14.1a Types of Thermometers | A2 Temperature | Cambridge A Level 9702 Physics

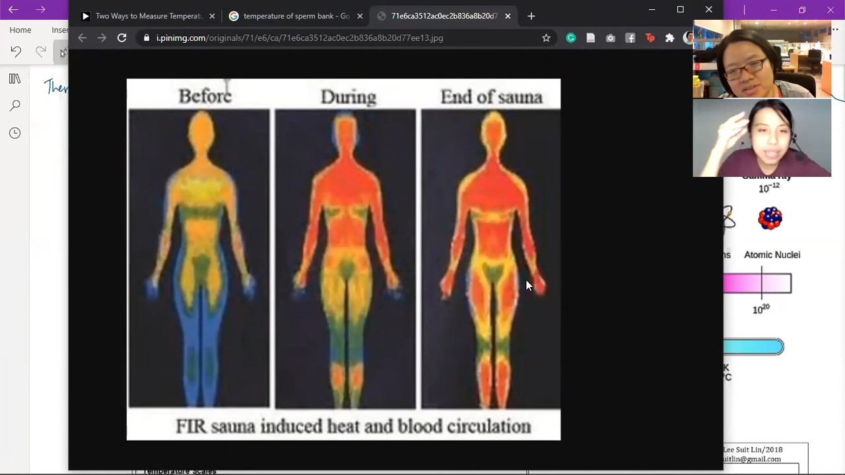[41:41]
So, at the beginning, you see very blue, means very low temperature. Then suddenly, you go like, wow, red, red, these are all the places where you are glowing brighter with a different wavelength. If we measure the wavelength that comes out of the infrared, you see, temperature.